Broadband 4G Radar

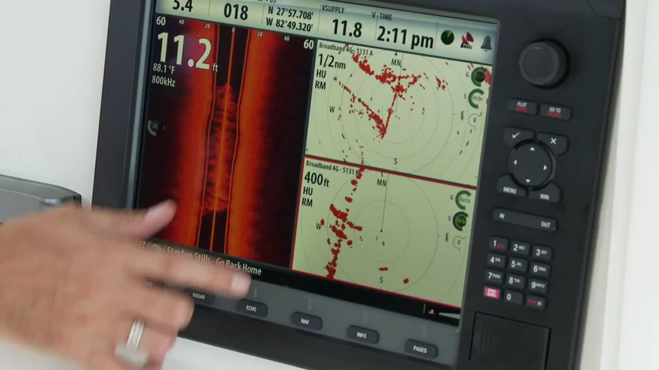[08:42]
advanced features when paired with
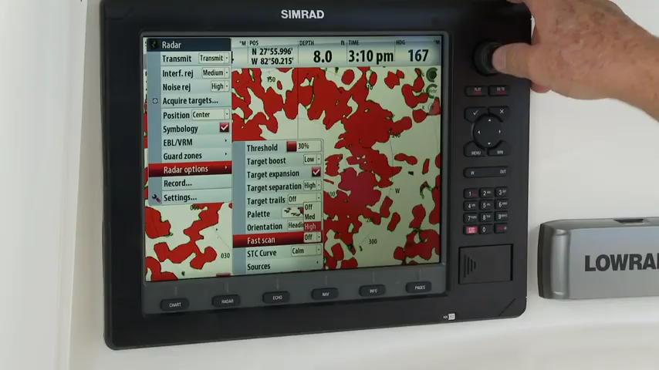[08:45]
a CIMRAD NSO and NSE series. The Broadband 4G is capable of high-speed operation, up to 48 RPM.
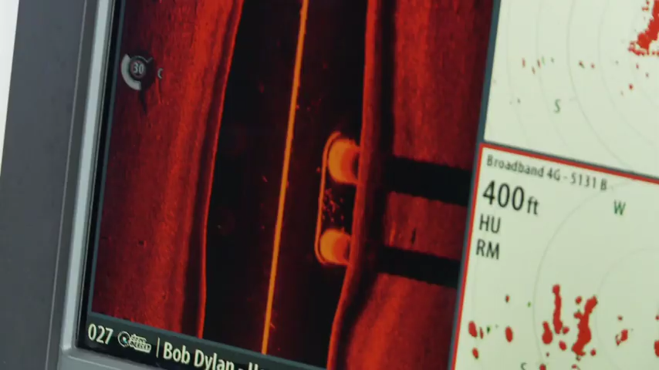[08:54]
Even more impressive is the new dual-range feature,
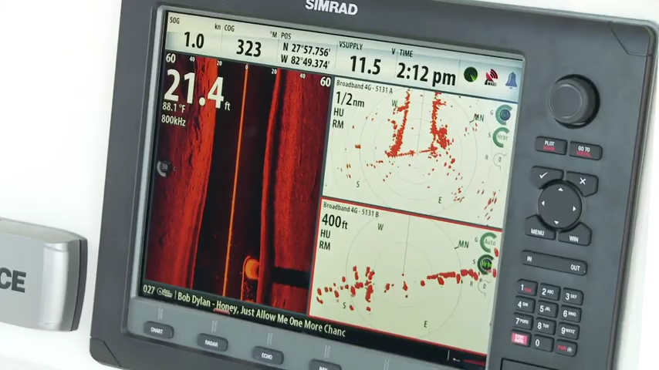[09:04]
No other radar in the world can do this.
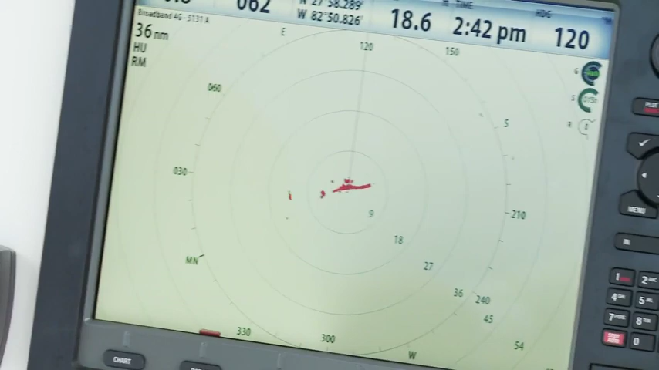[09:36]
This has actually resulted in a total of 18 range scales, more than any other dome radar,
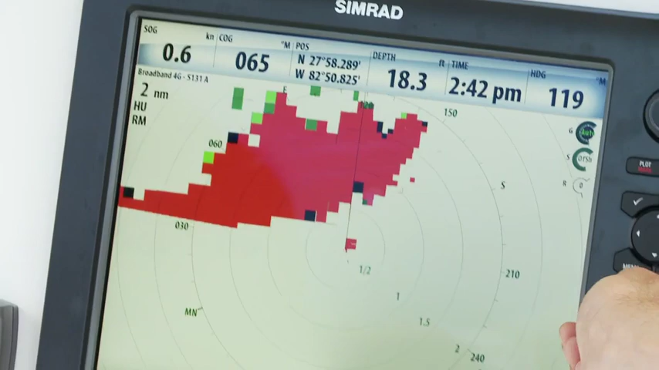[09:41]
but necessary to provide you with the ability to get the most out of the Broadband 4G's unique strengths.
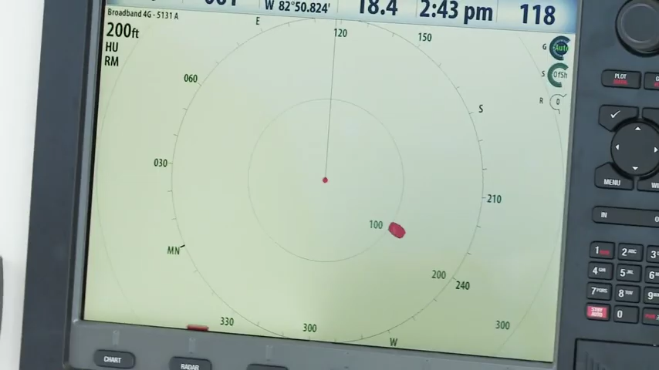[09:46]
Now we're going to demonstrate the long-range performance of the Broadband 4G.
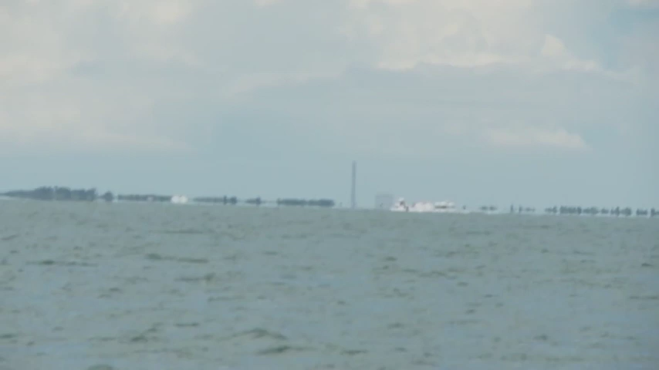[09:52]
Over my right shoulder you can see a tower of a power plant about 13 nautical miles away.
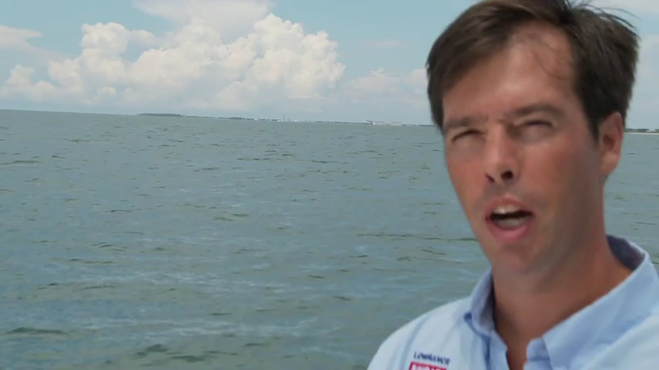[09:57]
Alright,
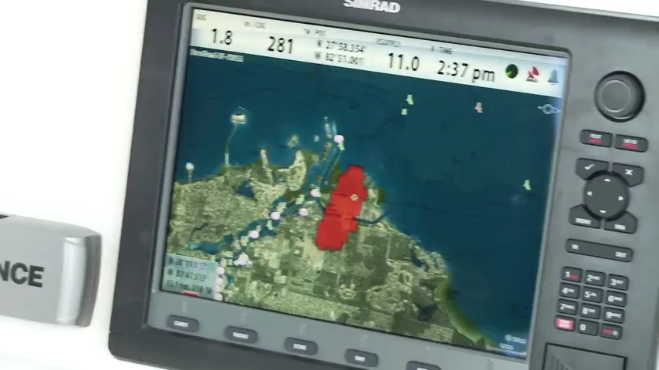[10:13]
That's a zoom in of that area on our chart.